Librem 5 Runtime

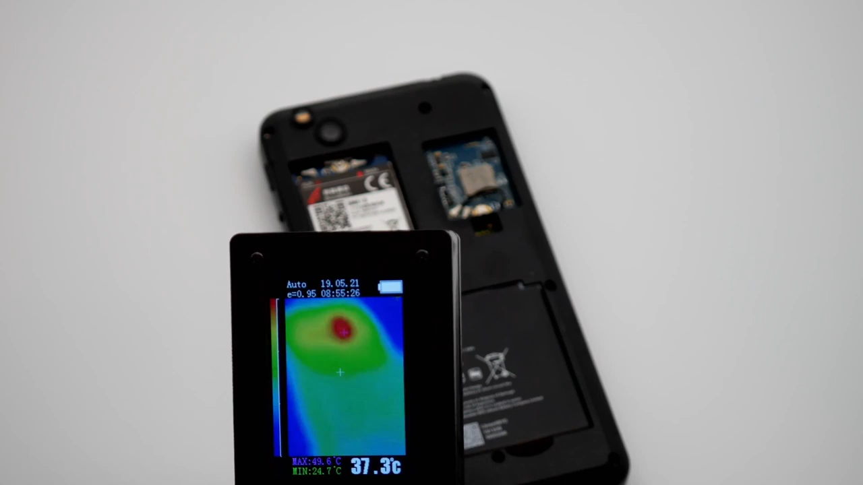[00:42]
On screen: spot 37.3°C
All batches up until Dogwood had the CPU on the same side as the battery. The battery temperature sensor is too close to the heat put off by the CPU. This causes the battery to stop charging at high load even if it's safe to keep charging.